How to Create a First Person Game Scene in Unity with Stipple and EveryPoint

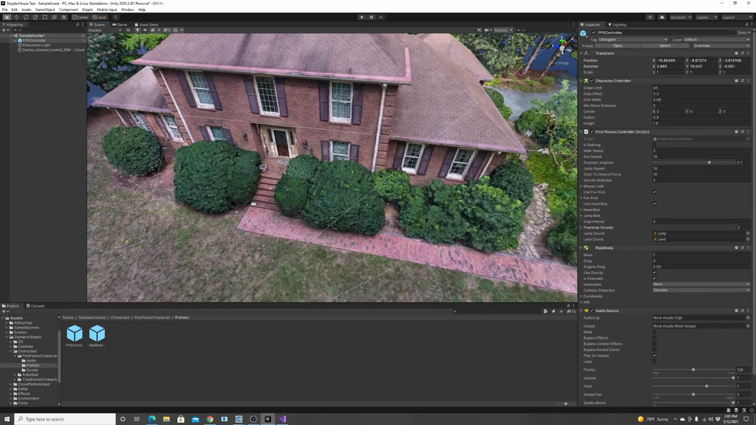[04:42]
And the cool thing is now I basically have a first person controller for a character that can walk around the scene. So I'm gonna hit play and you're gonna see what's happening after I do that. I hit play, so you can put some first person view, and then, oh no, we fall through the ground.
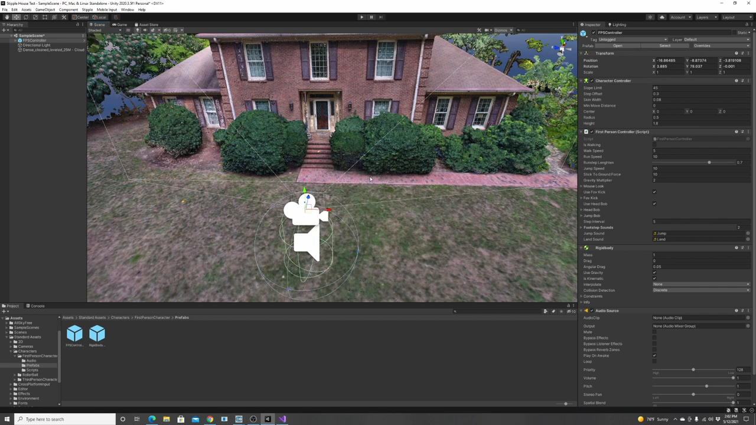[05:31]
It's not something that they have. So we're going to have to go do a little bit of hacking to create some collisions in this scene. And it takes a little bit of work, but I'll show you how to do it. It should only take a few minutes. But one thing I did want to do before we go into that is actually bring back the look and feel of this whole entire scene
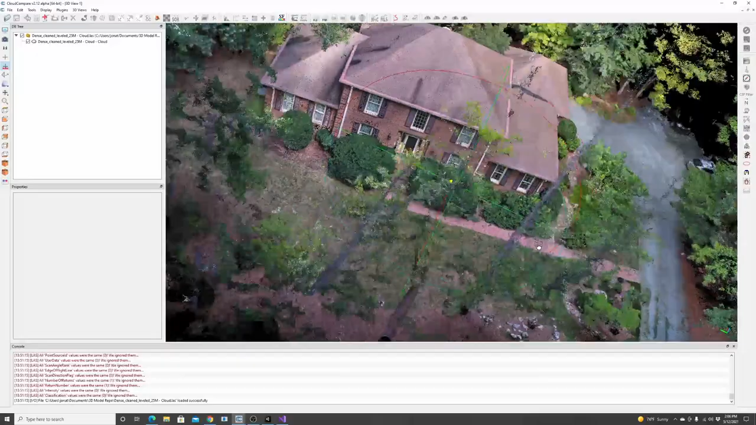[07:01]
If you're moving around and you notice in CloudCompare this is the first time you've used it,
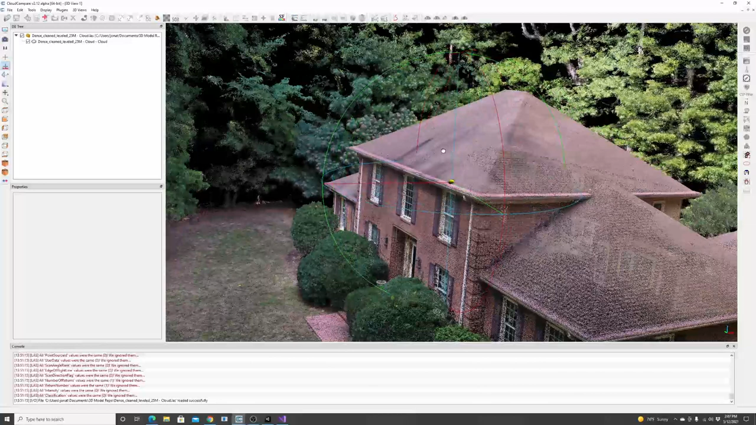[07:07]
every time you move, everything is going to take a little while to re-render.
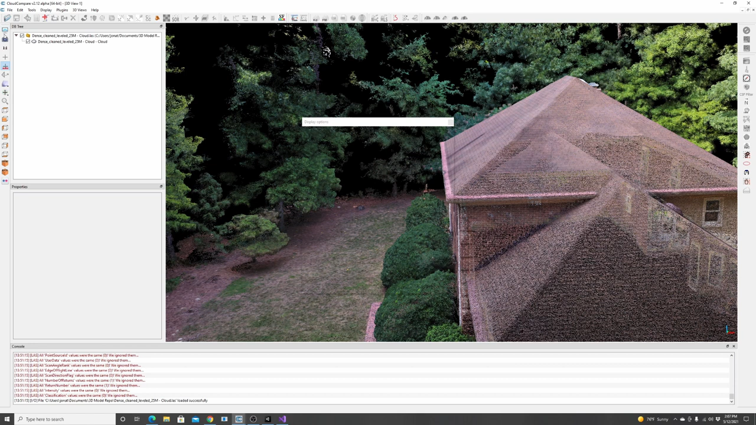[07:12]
You can easily switch that by going to your settings here and going to decimate clouds over and make sure that just is a really high number. It's over the number of points you have in your screen. I made it 26 million.
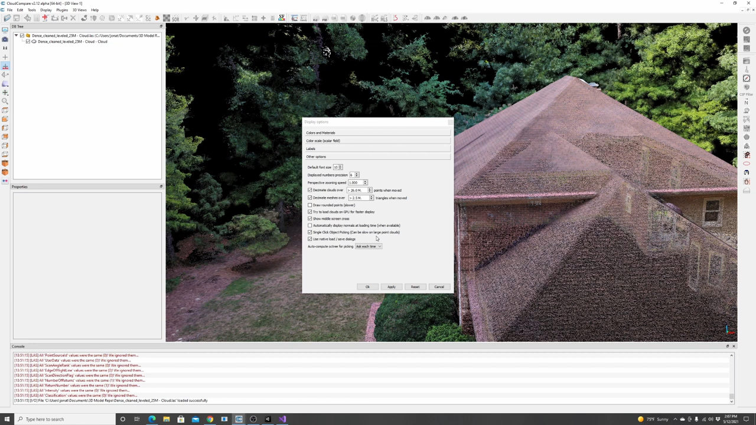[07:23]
This is a 25 million point scene. Let me just make it 10 to show you the default and what it does.
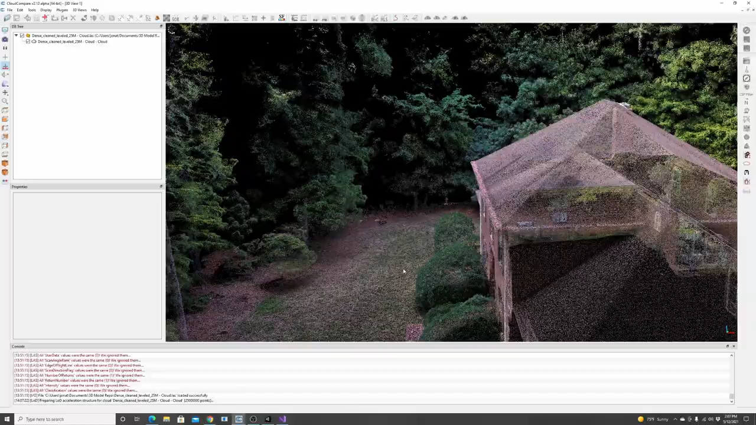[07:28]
Now, every time I move, it just doesn't show everything. It's not quite what you want.
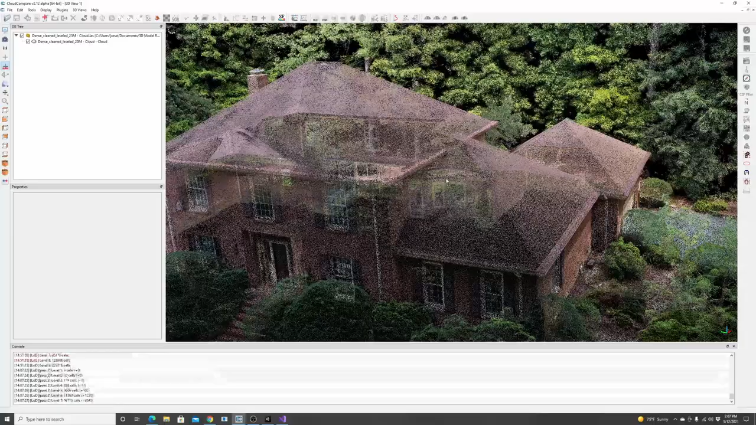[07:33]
It might take a little bit of time to render. You can see there it is. Just go back, make that higher than you have. We'll make it 26, hit OK.
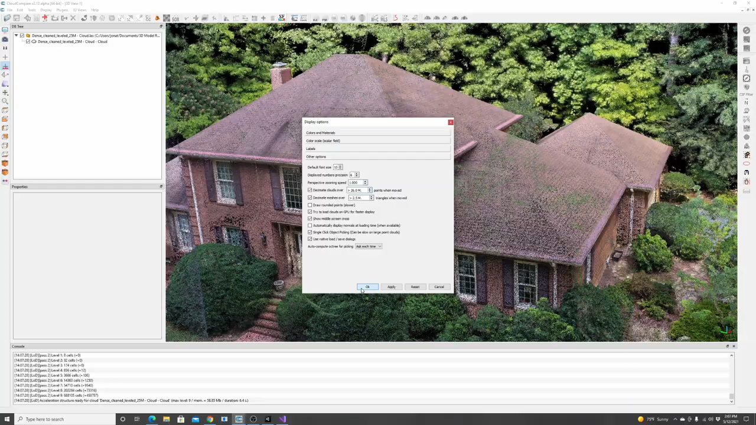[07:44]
And now it'll just keep everything rendered in the screen and you can move around a little bit easier here.
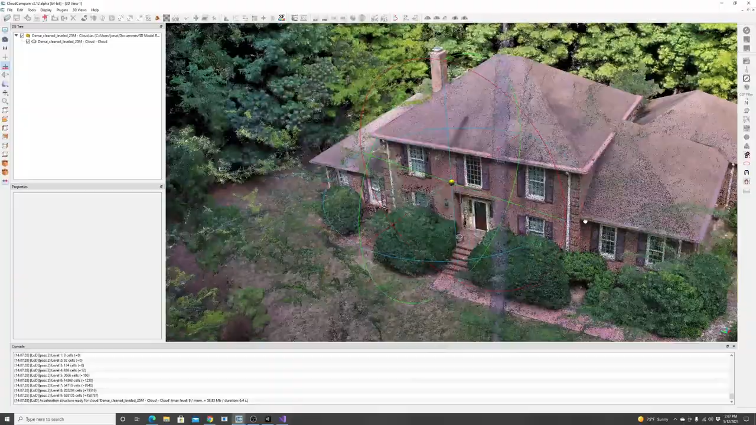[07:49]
Do know that might have a bit of a performance hit if you don't have the newest hardware.
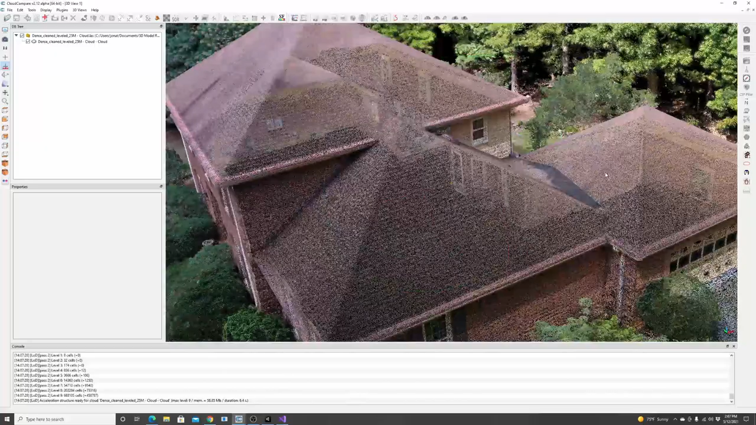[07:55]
So now we have the scene. We need to turn this into a mesh
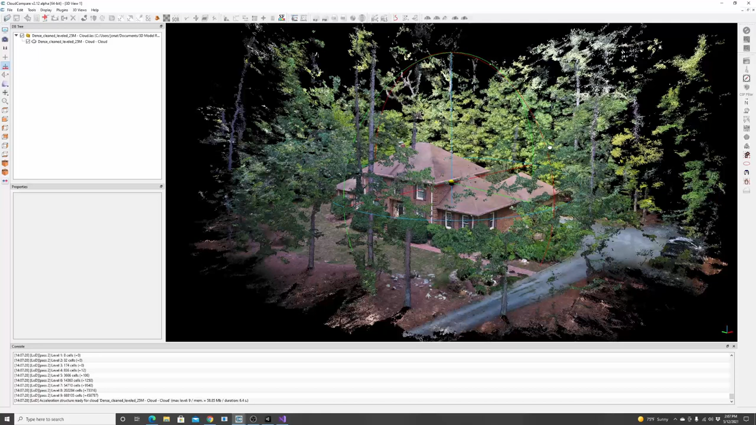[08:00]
layer because we can use a mesh layer in Unity to add some collisions.
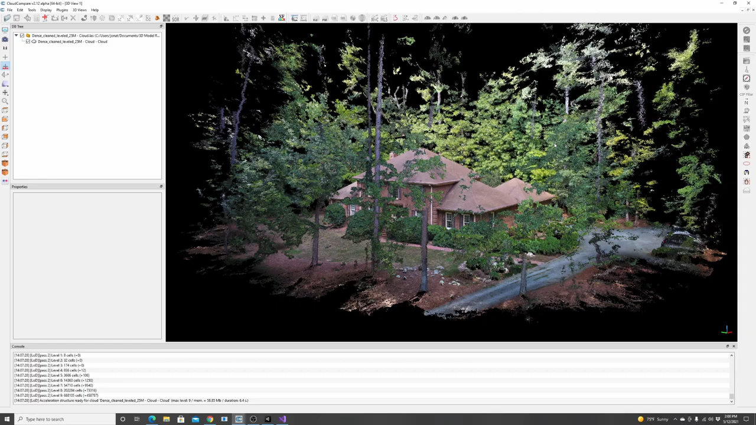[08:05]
That way we won't fall through the ground. So since we're first person and realistically we can't jump on top of a building,
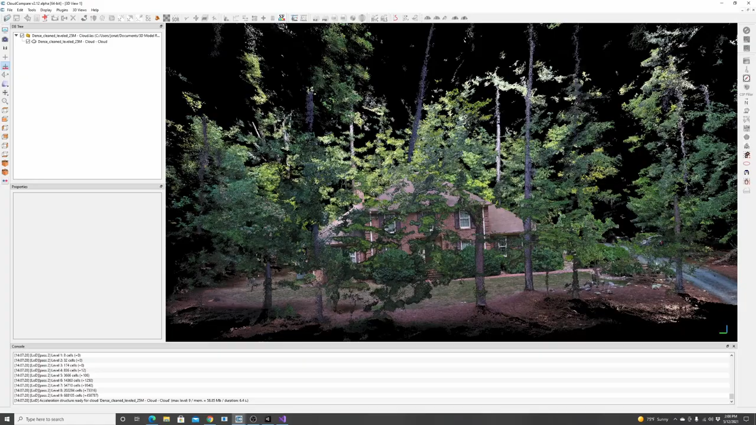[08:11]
we actually don't care about a lot of this. So make sure you're in orthographic projection view.
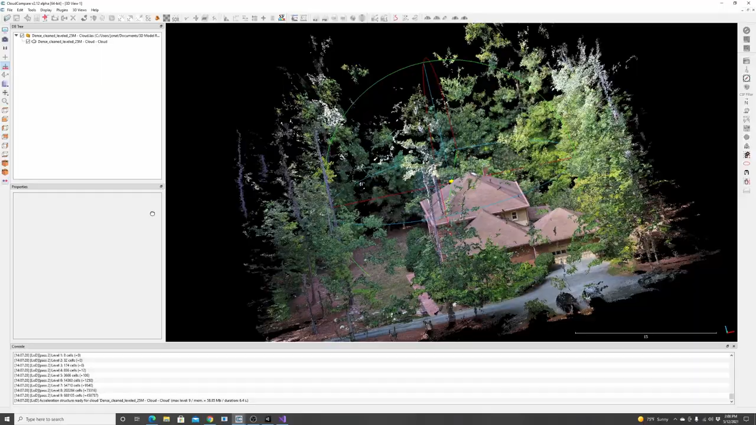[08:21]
That way when we're doing any sort of changes to this, we're cutting straight across.
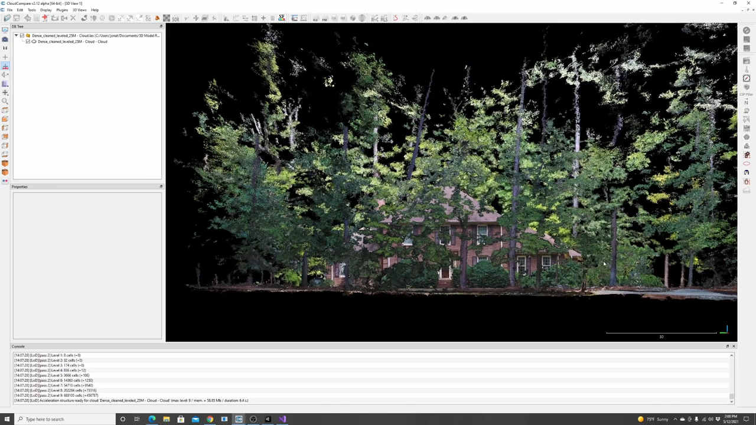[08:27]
But basically if you just take this whole cloud and you look at it sideways, just like this, and you zoom out a little bit and click on it in your DB tree,
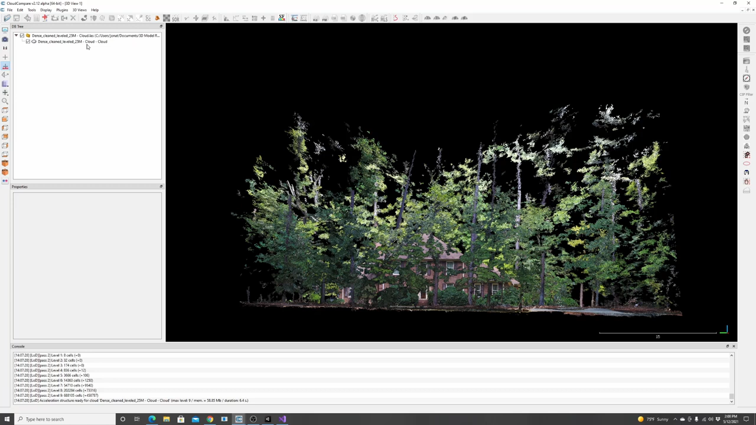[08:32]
we're just gonna hit the scissor tool and we're just gonna cut off the top two thirds of this. So click around like this, you're just gonna draw a shape. All that tree canopy is gonna go and hit this exclude button so it'll exclude everything that we didn't have selected. And I'm actually a big fan of actually hitting this plus button.
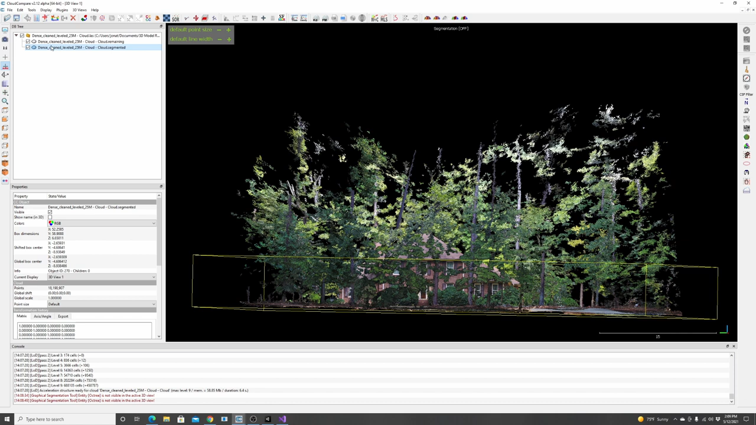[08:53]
What it'll do is makes it into two clouds, but you can turn them on and off and see which one's which. And you can just double check you don't want what you just cut off. So I'm like, okay, that looks good.
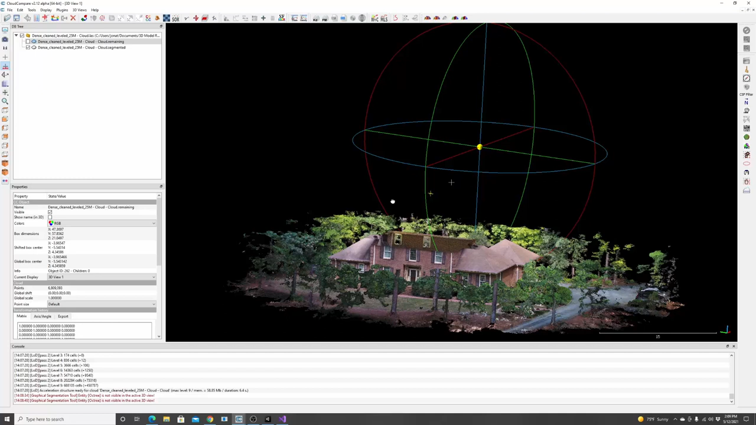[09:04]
In fact, I can probably take it down further. So I'm just going to delete this by hitting this X button. We don't need that top half.
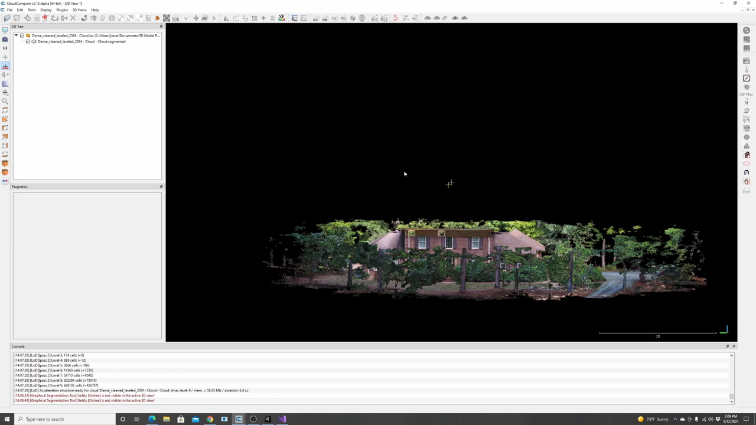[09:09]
I'm actually going to go down even further because realistically, no one in first person should be going that high. We don't need to build a mesh that tall. So I'm going to go all the way down here, like so.
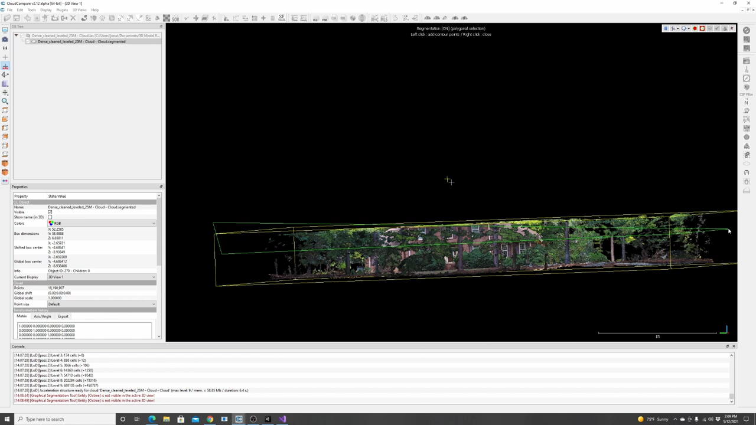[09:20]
Hit the exclude button. I'm pretty confident that looks good.
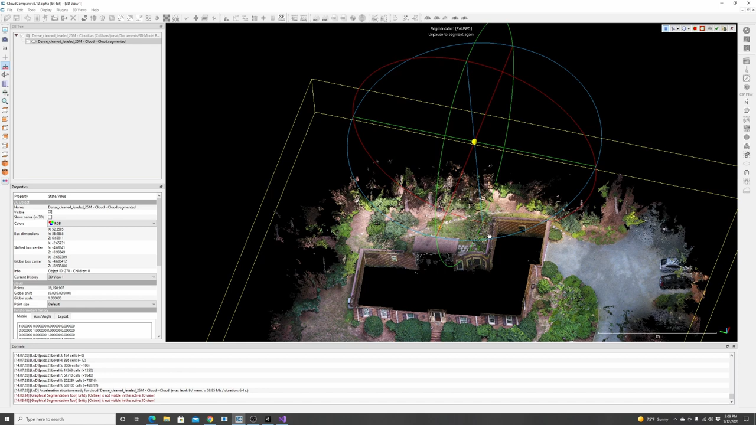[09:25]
I'm just going to hit the trash can, and that'll delete everything.
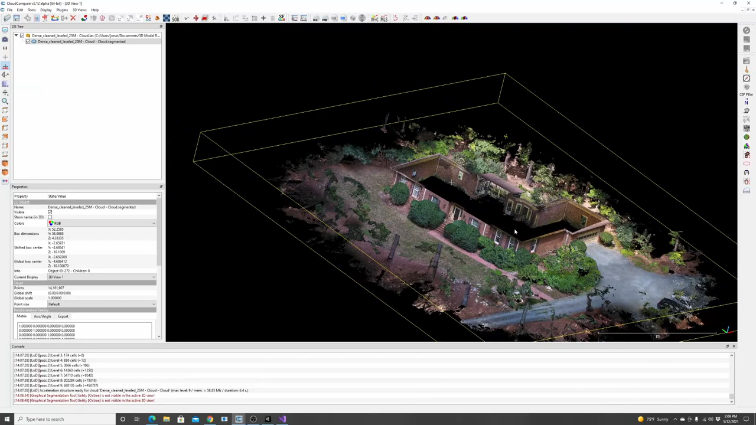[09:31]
So what I did there is kind of new. Just practice a little bit, but it's called segmentation. Use the scissor tool, it's called segment. Circle what you want or don't want, and then you can include it or disclude it.
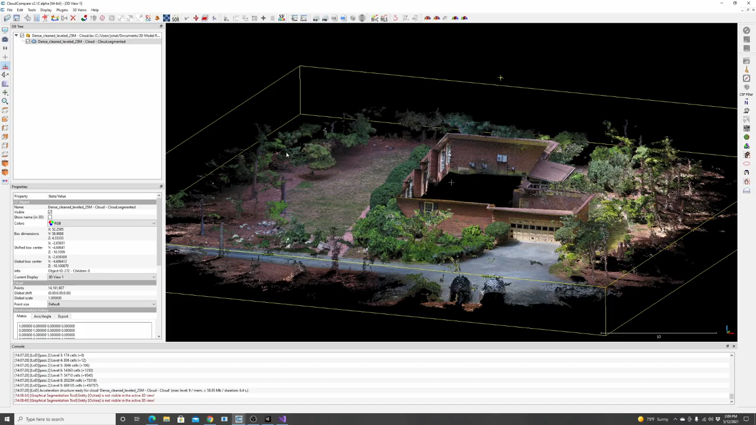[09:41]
And so now you got this really detailed point cloud of kind of the bottom,
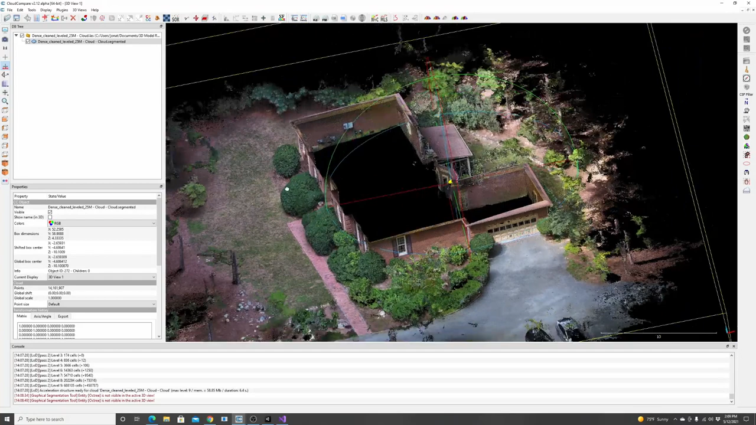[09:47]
I don't know, fourth or third of that point cloud. And we're going to build a mesh around this so we will be able to run into everything that's in this point cloud. And again, we have way more points than we need. If I look in this inspector down here, we still have 14 million points. So we took about 10 million points out of this point cloud. 14 is way more than we want. So I'm gonna go to edit, and I'm gonna subsample this data set.
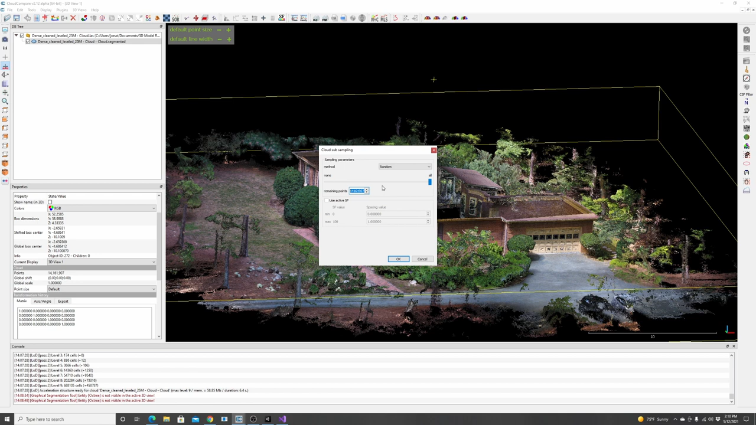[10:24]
Basically what I'm gonna do is take this and say, you turn it to random and say, I only want 1 million points. So if it 1, 6 zeros, we got a million, and hit okay.
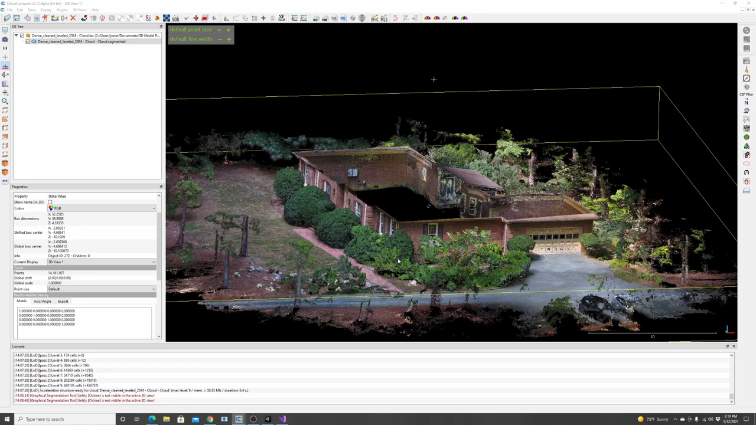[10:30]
And it's gonna make a much lighter version of this, because we're just trying to make a collision mesh.
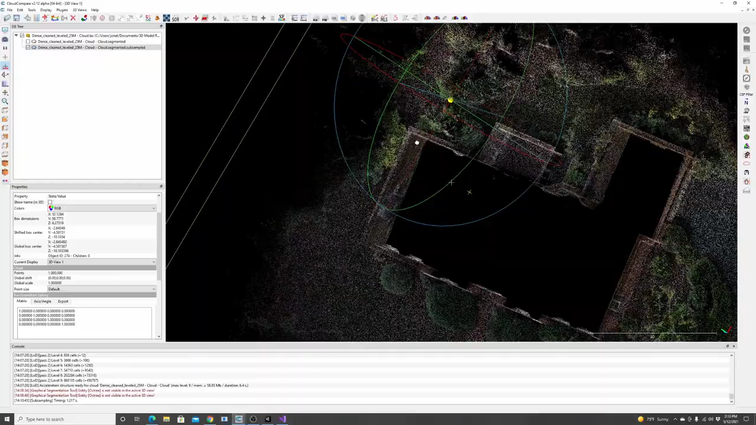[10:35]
We're not actually trying to model this to a super high detail.
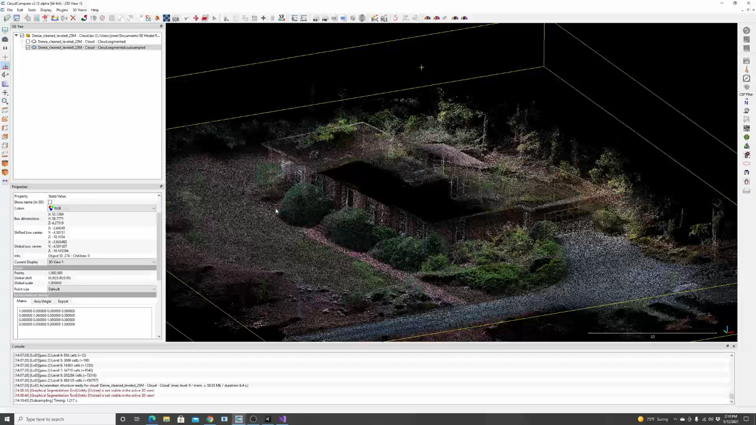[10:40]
We're just trying to tell Unity, hey, these are some areas you can't go because there's points there, or there's a mesh there. So if I zoom in, you'll see that we really lost a lot of the information compared to what we had before, but that's okay.